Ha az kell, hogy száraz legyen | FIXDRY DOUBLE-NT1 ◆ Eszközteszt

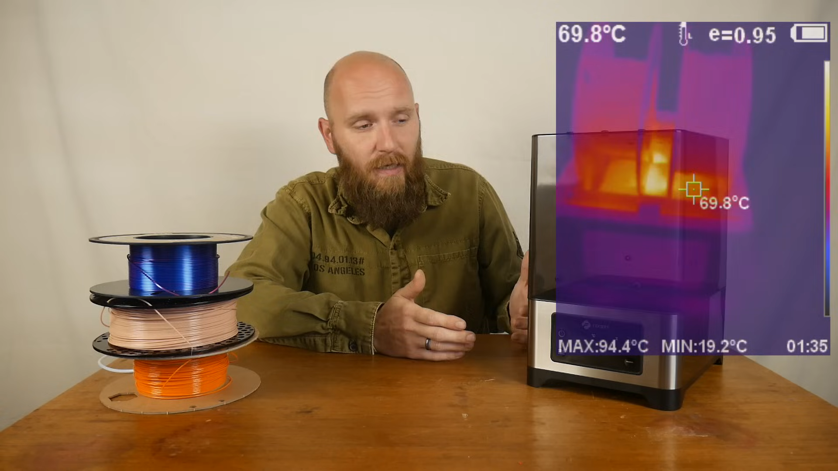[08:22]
On screen: spot 69.8°C, max 94.4°C, min 19.2°C
Hőkamerával vizsgálva a dolgot látszik, hogy az órákon át tartó szárítás után sem melegszik vele túlzottan a filamentünk semei pontja, de egyben az is látszik, hogy a filamentünk alsó része jobban felmelegszik, mint a felső. Ezáltal véletőleg az alsó rész jobban is kiszárad, mint a felső része, amely igazából nem feltétlenül okozhat problémát, mivel így is ki tud száradni mind a kettő, azonban az alsó rész egy kicsit hamarabb szárad ki, a felső pedig kicsit később. Így nem igazán ajánlatos kiszárított filamenttel rögtön nyomtatni.